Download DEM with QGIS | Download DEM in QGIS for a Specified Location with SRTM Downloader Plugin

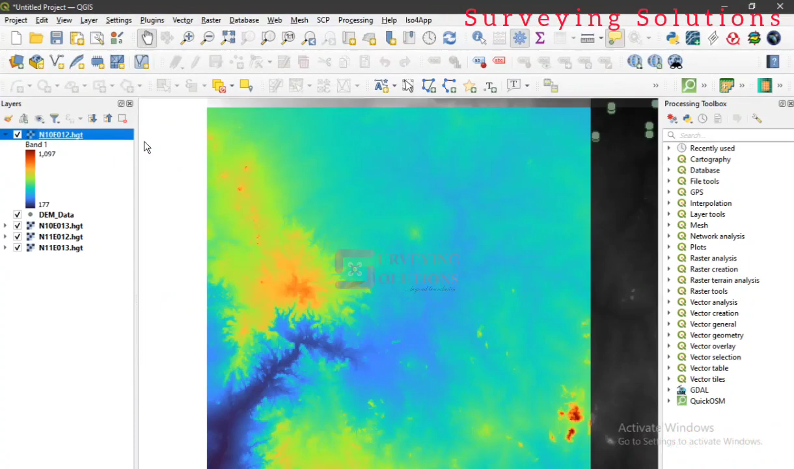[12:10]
how different this particular layer is compared to the other layers that we haven't modified the symbology so this is one other stuff we are